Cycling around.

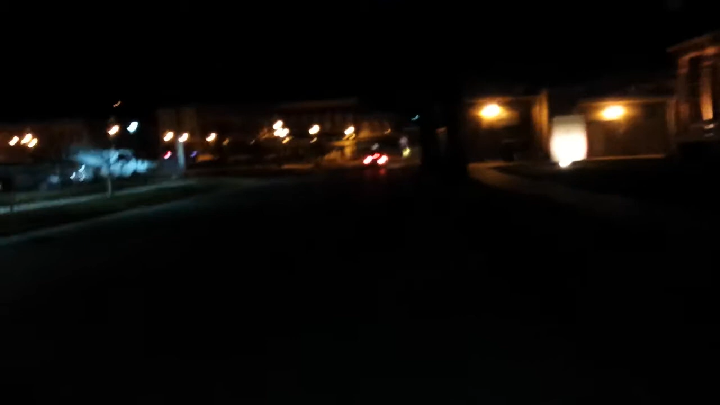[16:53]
Alright, anyway, I'm going to go through the old part of town here, just because it is a lot safer to cycle through, and I like these old shops down here, kind of cool.